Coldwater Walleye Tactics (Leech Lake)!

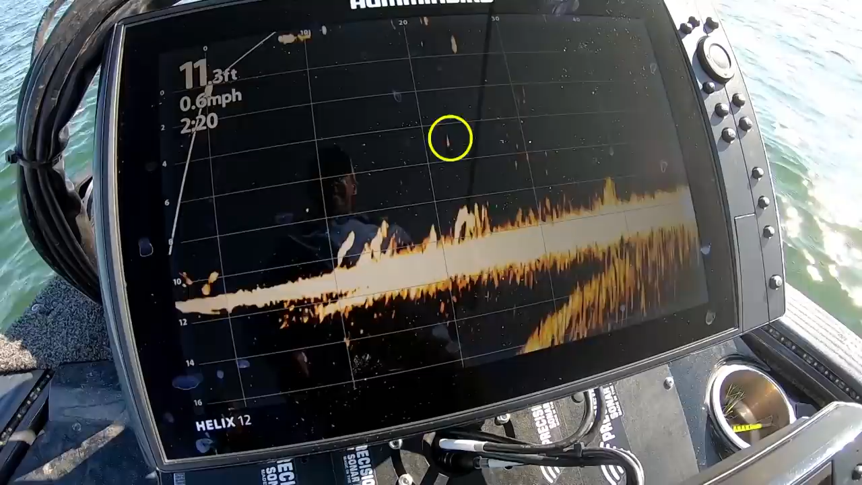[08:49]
On screen: depth 11.3 ft, speed 0.6 mph
jig drop right into the schools and fishing you can see the fish moving around there he is that's what I mean it's amazing you cast it out